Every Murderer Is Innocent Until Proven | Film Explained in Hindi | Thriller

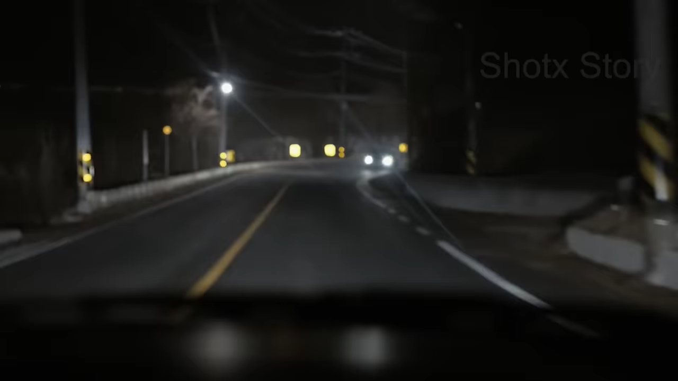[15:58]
हाइवे पकड़ के घर चलाया घर में उसने पोलिस को देखा इसके पहले के वो कुछ समझ सके